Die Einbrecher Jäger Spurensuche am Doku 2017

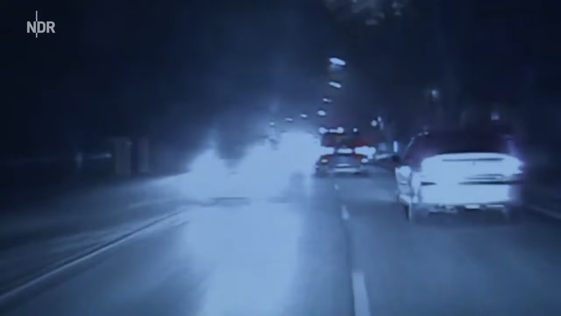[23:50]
Boah, Gefährdung des Gegenverkehrs. Ist ja irre, dass die da noch nicht verunfallt sind. Andere Menschen sind denen echt scheißegal. Und jetzt wird's interessant. Da.